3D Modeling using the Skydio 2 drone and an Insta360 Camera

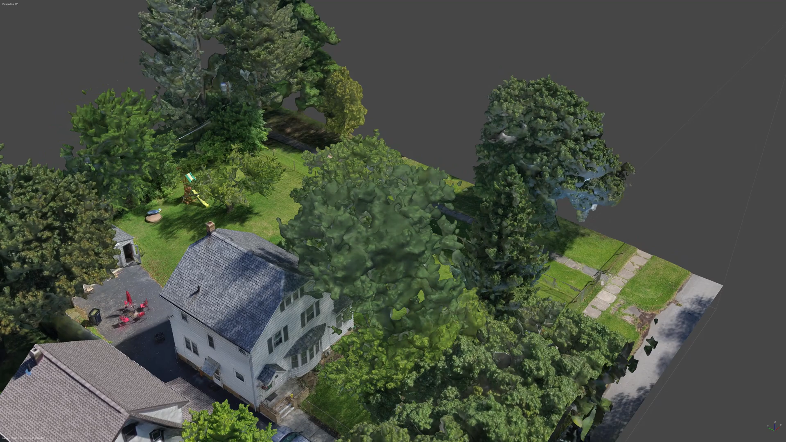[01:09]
Here is a longer fly-through rendering of the 3D model
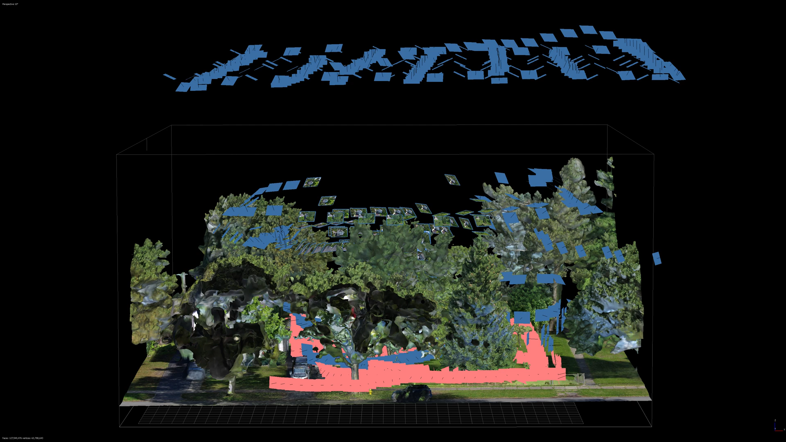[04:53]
Next, images were flown using the Skydio 2 controller in and around the trees over the property. The goal was to fill in missing views starting to get under the trees, as well as image at low altitude in some similar views that would subsequently be imaged with the Insta360 camera by walking around the ground. As each of the following graphics will show,
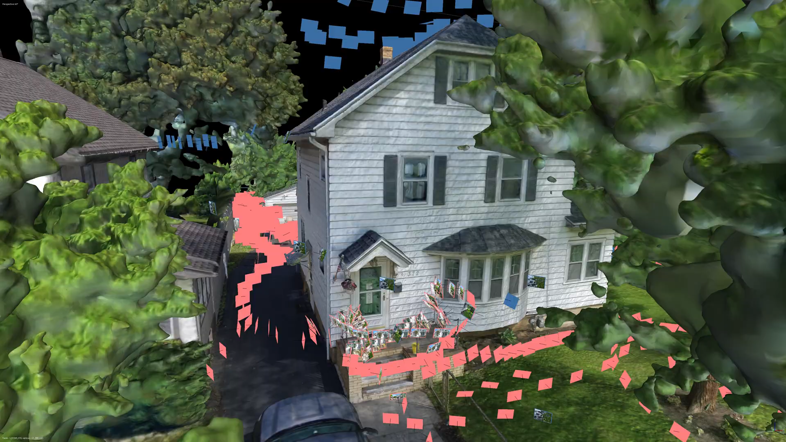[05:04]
when images are taken,
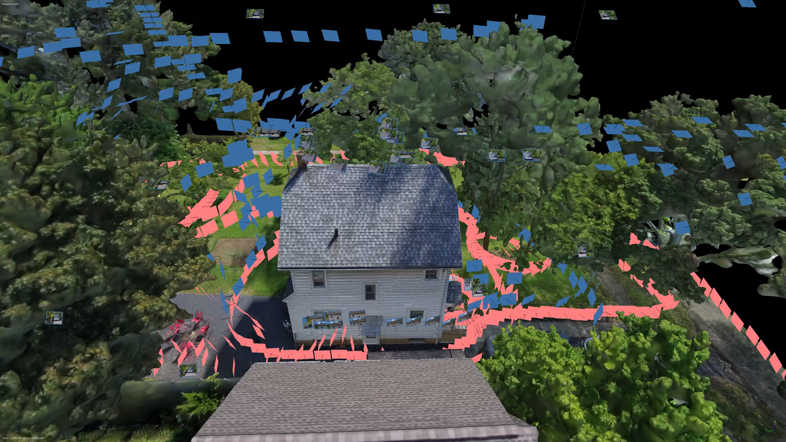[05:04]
they should be taken by moving the camera over a little between each subsequent frame.